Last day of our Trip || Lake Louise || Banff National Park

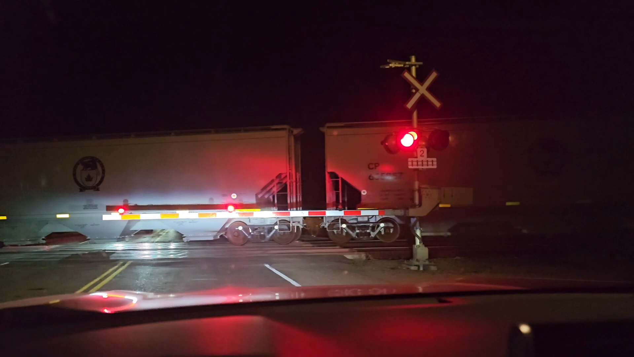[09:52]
भाई ट्रेन ने हमारा पीछा नहीं छोड़ा, जाते टाइम भी मिल रही है अभी आते टाइम भी मिल रही है, अभी तो बहुत पीछे तक है।
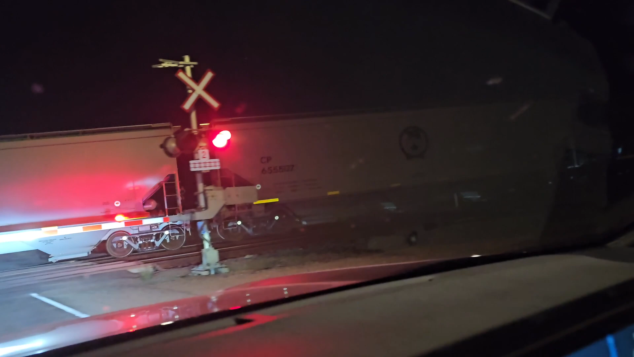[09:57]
ओह 10 मिनट लग रहा है वेस्ट करेगी यार। चलो अभी क्या कर सकते हैं, वेट ही करनी पड़ेगी।
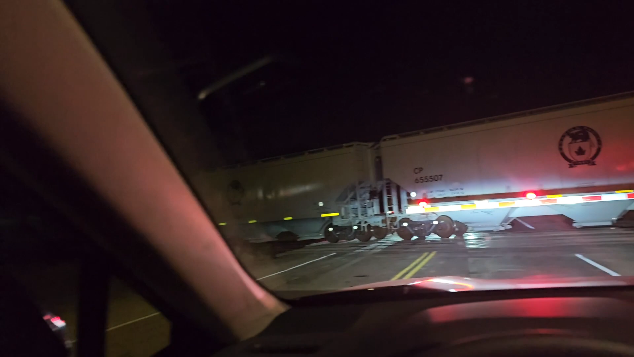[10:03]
सेम स्पॉट सेम जगह, सारे रेलवे स्टेशन खाली थे,
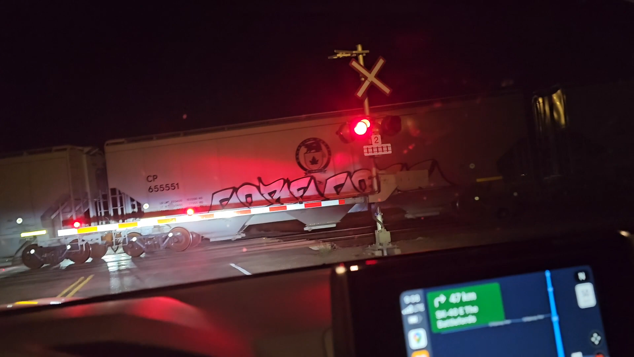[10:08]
यही रेलवे क्रॉसिंग थोड़ी, बट ये वाला तो होना ही था। ओ, देखते हैं कितना टाइम लगता है।